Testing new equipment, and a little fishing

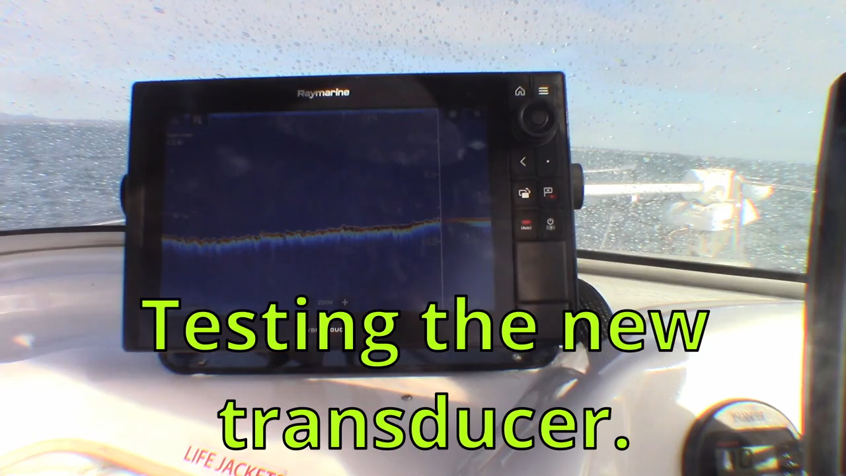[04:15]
That's the high curb channel and we're doing 21 knots near enough.
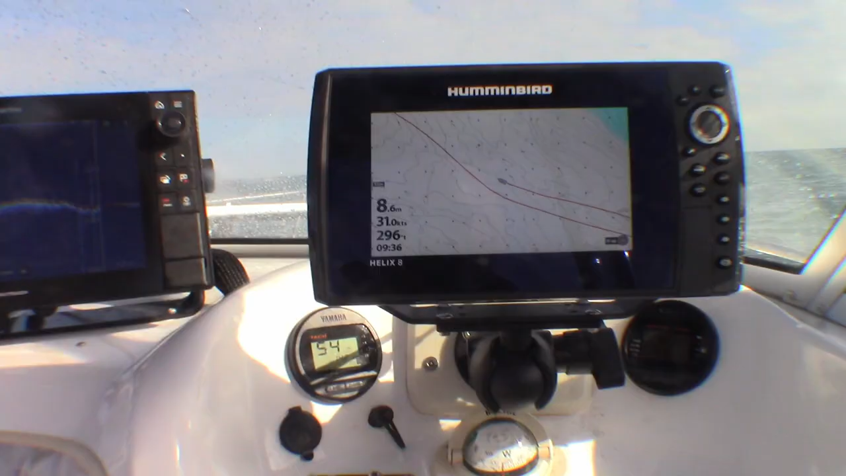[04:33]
We're still holding bottom and it's rough.
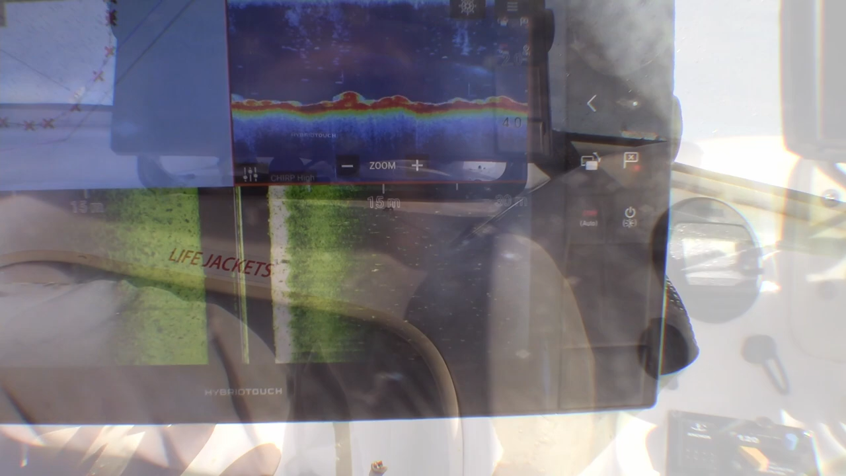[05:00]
And that's the new chirp sounder. It's got a really good definition in it.
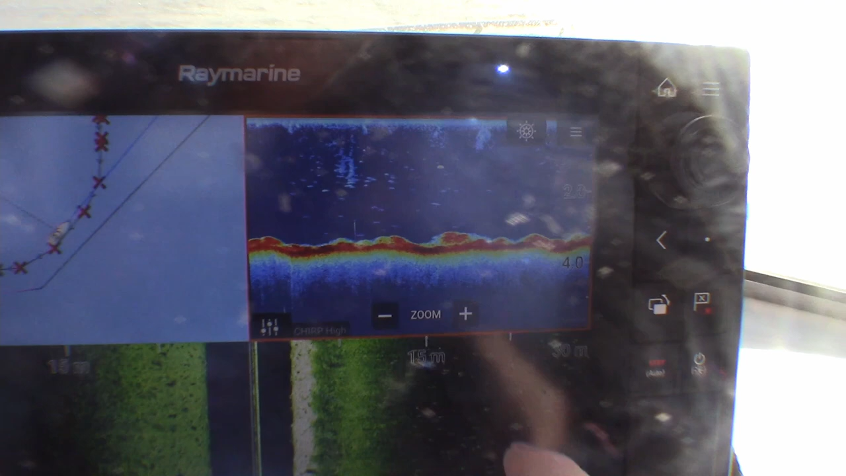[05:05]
It's on high chirp at the moment. Lay chirp's not needed here.
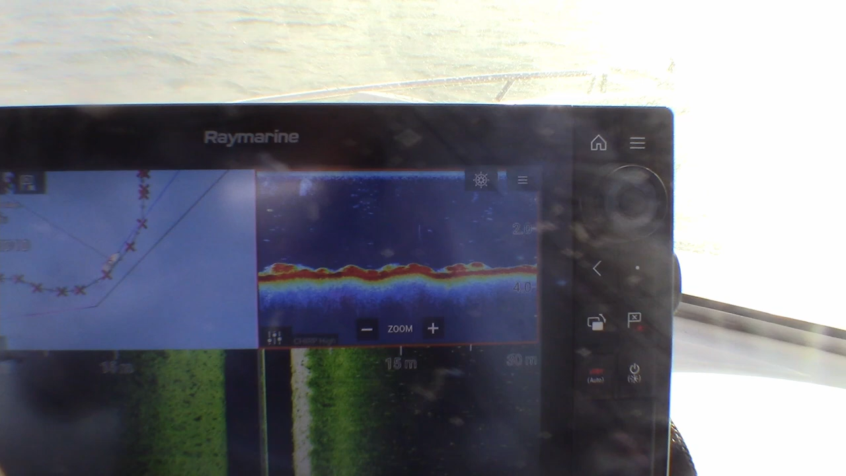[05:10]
High chirp's not even needed here with the one kilowatt system.
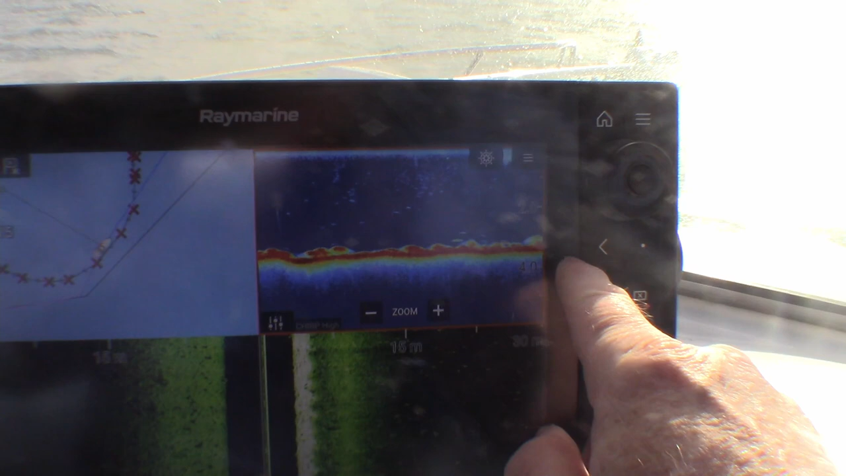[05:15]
But nevertheless, that's what I've got to test. I tested it before.
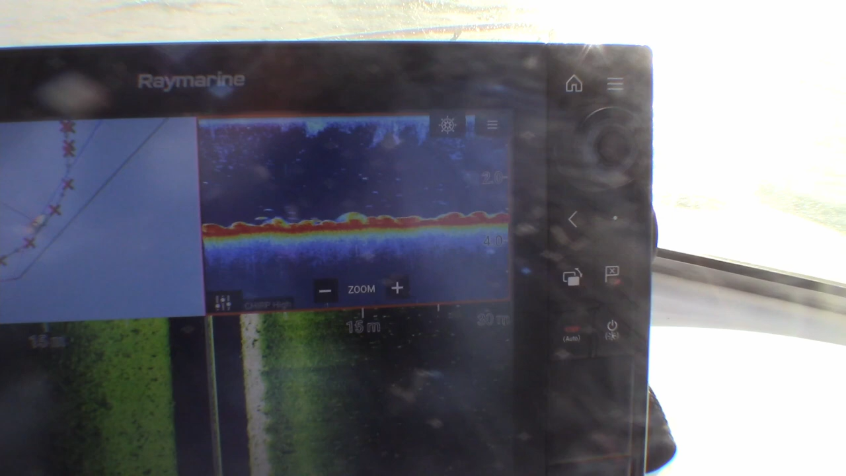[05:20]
It holds bottom to 33 knots, which is as fast as a bait will go.
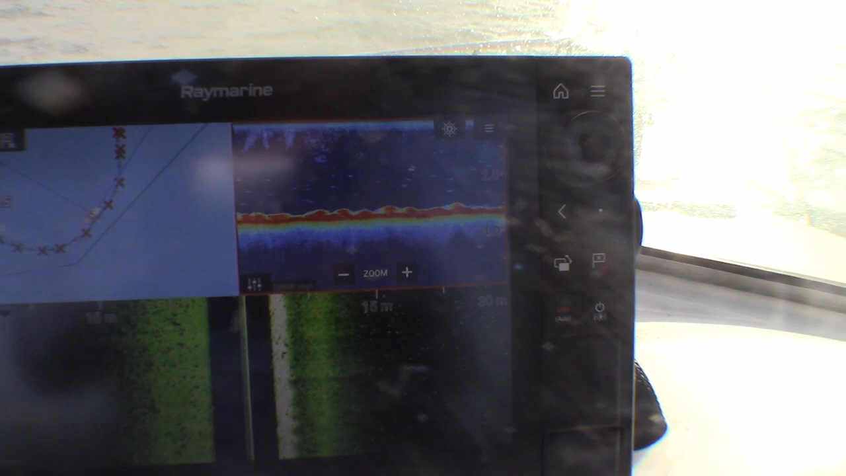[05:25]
It was holding bottom really well. So I think I've got it just in the right spot.
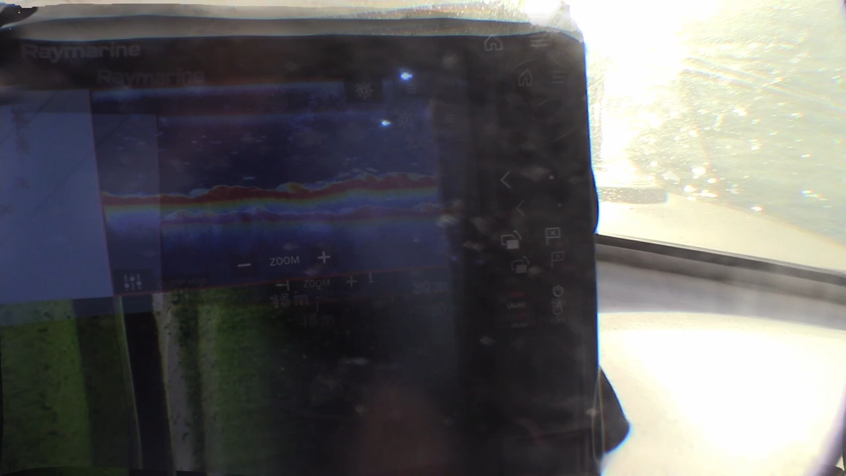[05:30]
I've got some fish over the reef here, but I'm just going to go off the edge of the reef.
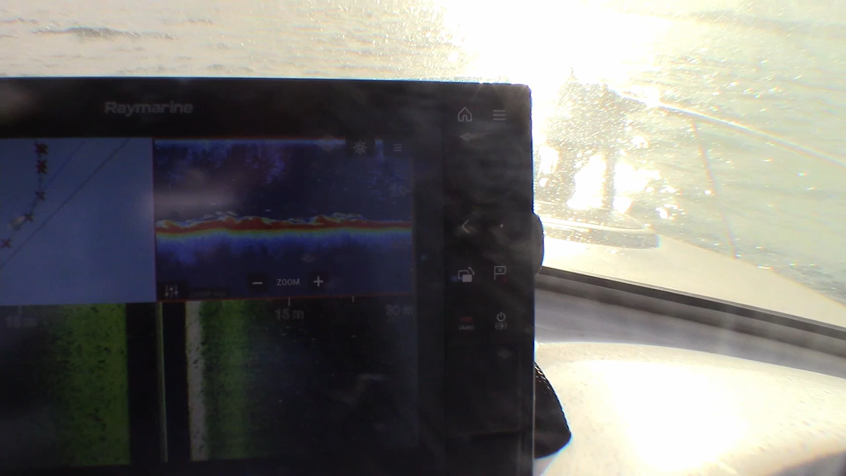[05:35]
I want to fish in a little bit deeper water. Get away from these folks a bit.
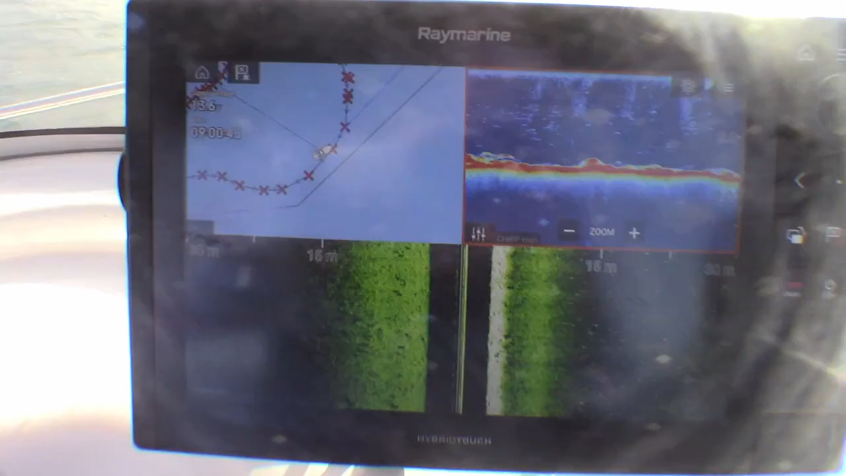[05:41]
Now we go out and I'll better concentrate on finding where I'm going to fish. Some interest straight away again. Just came over to the artificial reef.